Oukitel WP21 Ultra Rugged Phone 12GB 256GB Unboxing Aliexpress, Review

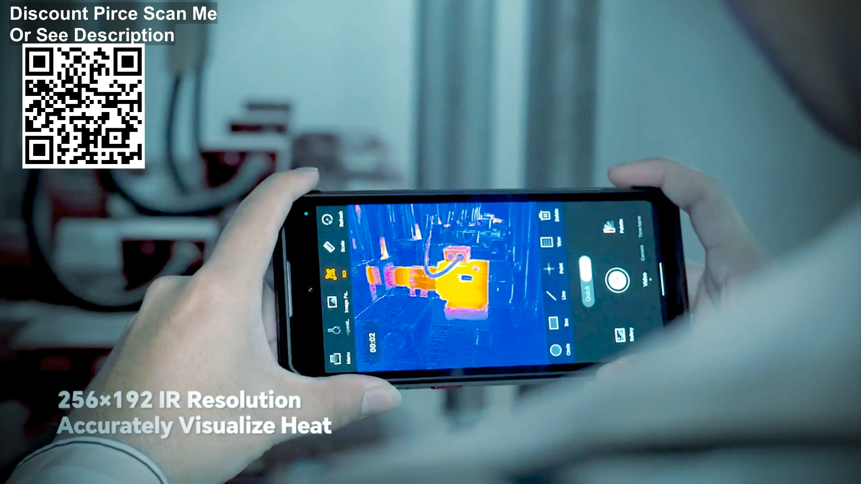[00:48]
In addition to IR, RGB, mix, and SPO modes,
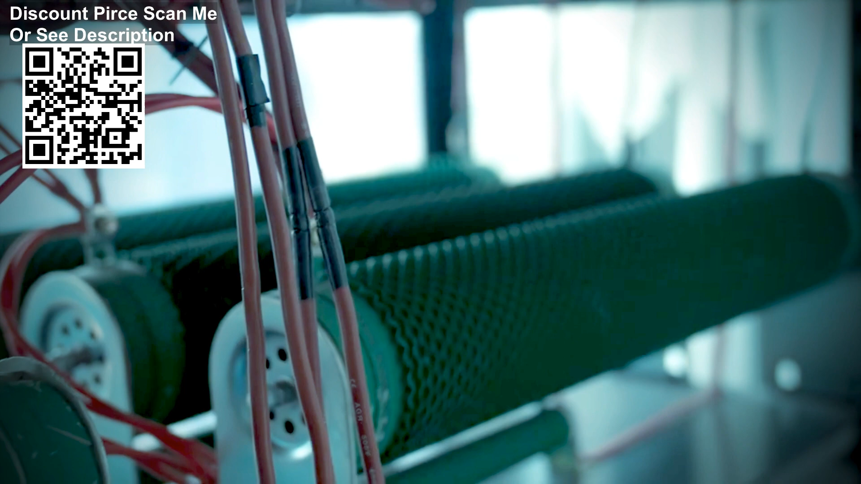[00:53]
the WP21 Ultra includes a new PIP mode, displaying the thermal image on the top left of the digital image.
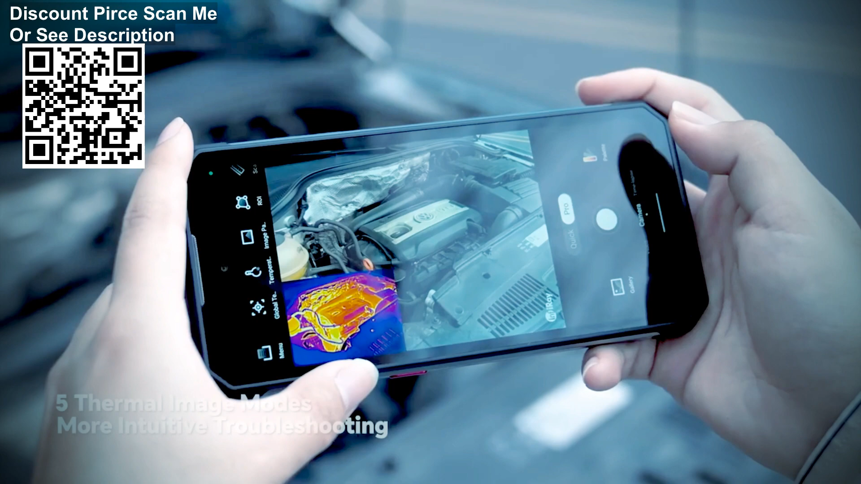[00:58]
You can set three regions of interest, ROI, choose from 11 palettes, and customize other settings.